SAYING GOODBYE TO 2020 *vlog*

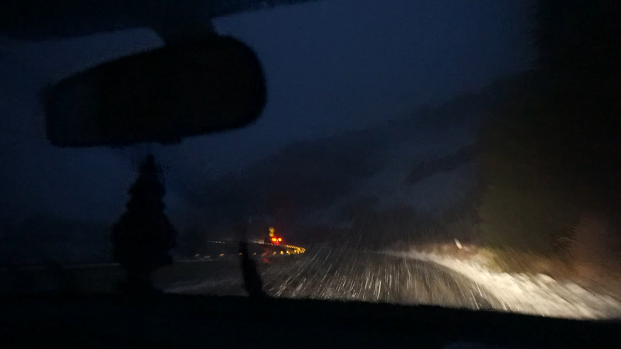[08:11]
Woo! That sound is our snow chains, tire chains. Tire cables. Look, it's building on the car.